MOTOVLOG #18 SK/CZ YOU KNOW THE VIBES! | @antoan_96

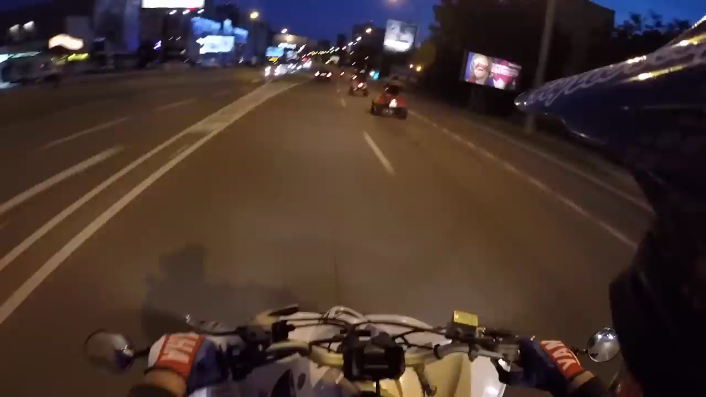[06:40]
Chlapci, ale moc rýchlo ideme a Viličko v takejto rýchlosti asi nedám. Ja si pekne počkám, aj tak majú červenú.
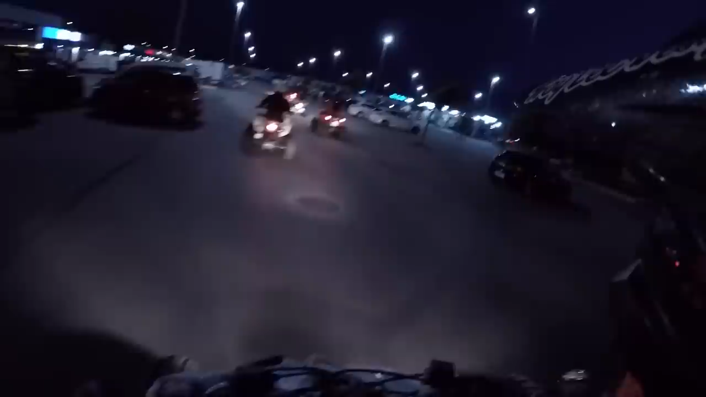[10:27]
No teda tie naše zrazy, akože neviem, no. Žiadna sláva. Tam vzadu vidím nejaké svetielka.
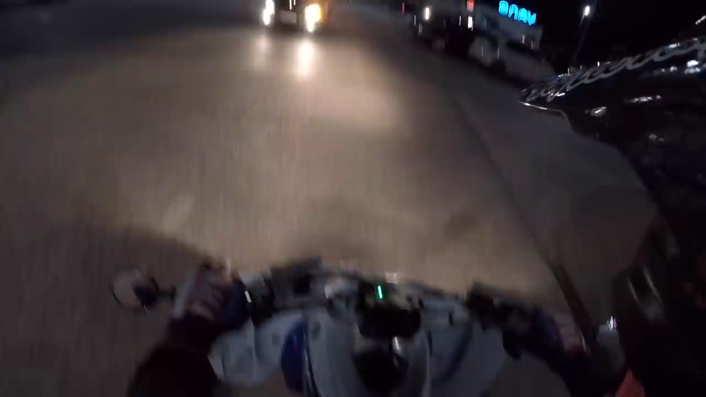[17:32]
Poď! Musíme počkať, nech sa tu s nikým nezrazíme.